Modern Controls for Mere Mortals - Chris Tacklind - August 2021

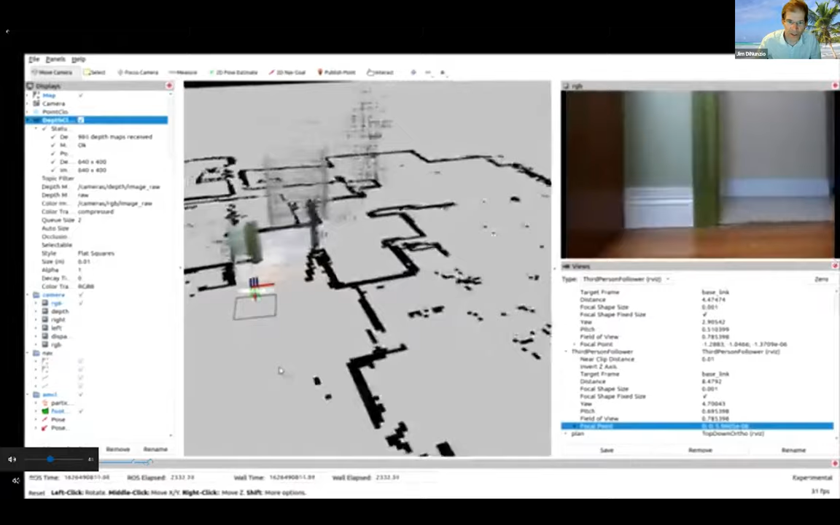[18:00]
So this was the first 2 robots were completely raw spaced, and that's what this is showing you.
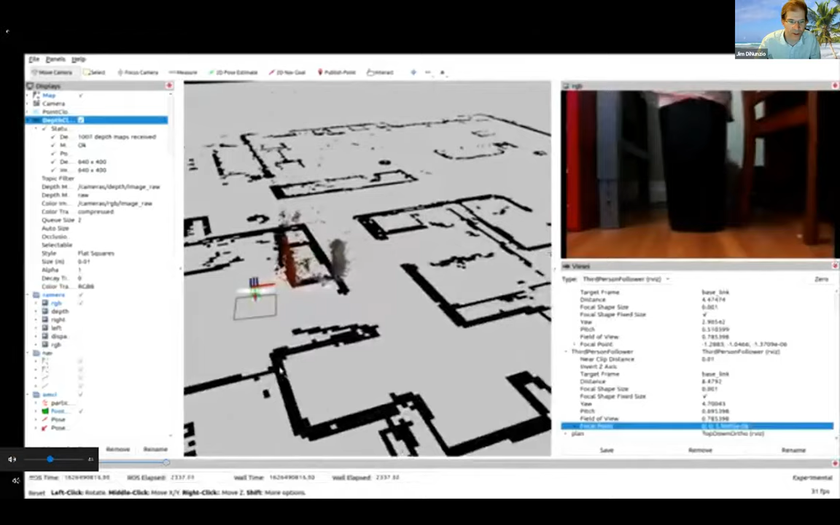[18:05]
Mine is not, but they did get a Oak D Ross
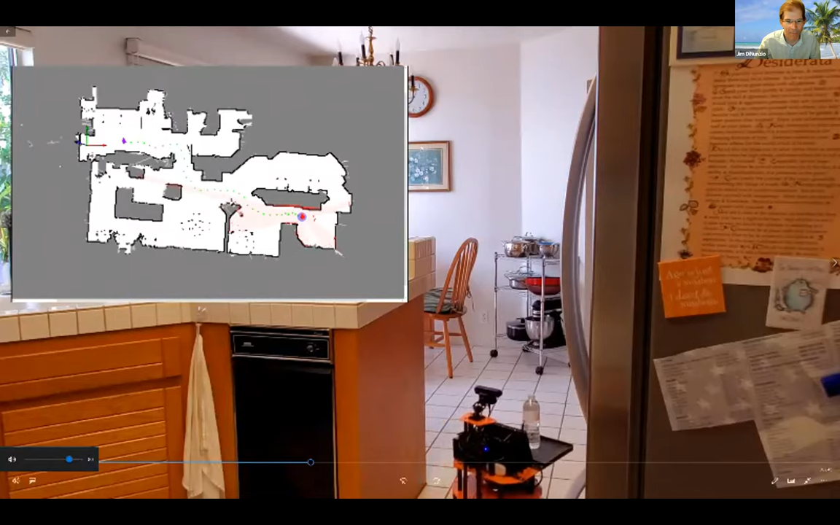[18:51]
Nothing new. We didn't add anything there, but this is for illustrative purposes. And the house was fully mapped ahead of time.
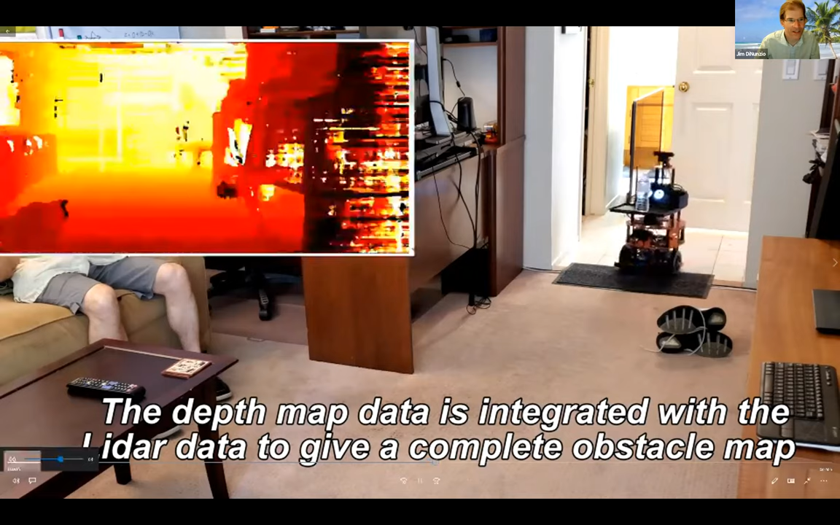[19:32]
This is the map. That's the depth map there. Go around these shoes.